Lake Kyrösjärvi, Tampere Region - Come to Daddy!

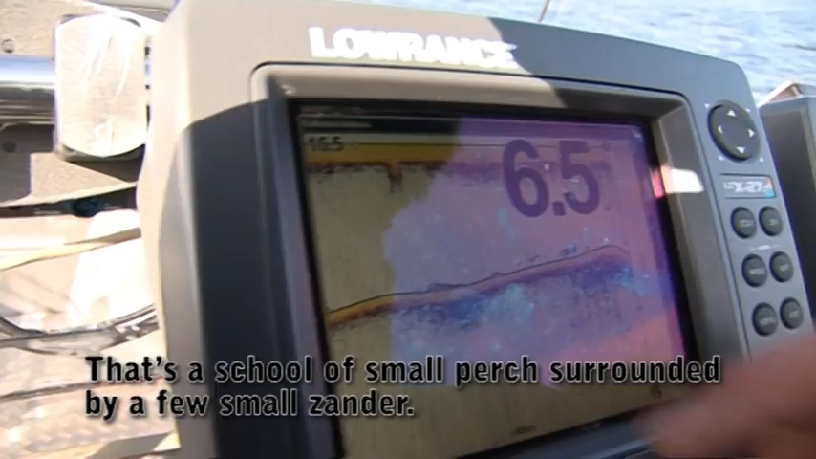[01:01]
kun saa on pientä ahventa, tommonen aika tiheä parvi ja saa ympärillä on muutama pienempi kuha.
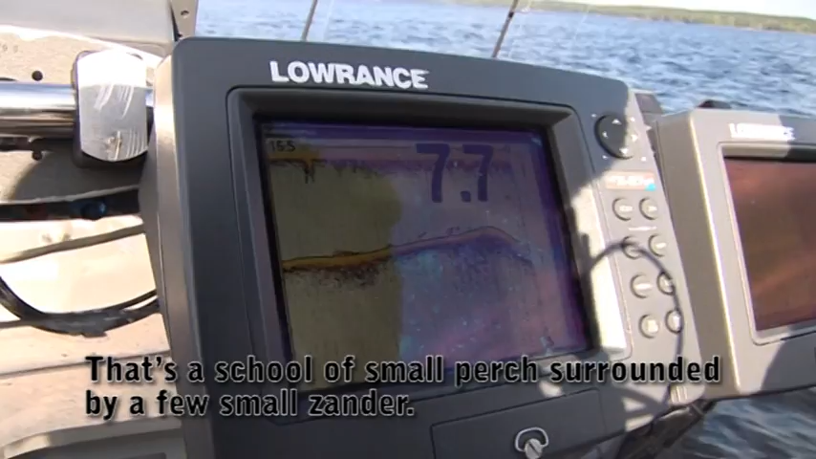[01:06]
Nyt kalat menee monta kertaa vähän syvempään ja